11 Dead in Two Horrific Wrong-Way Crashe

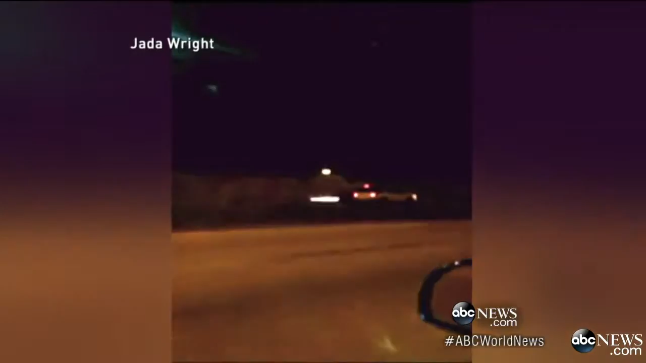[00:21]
He's on the wrong side. That this driver started recording only to capture the deadly explosive collision.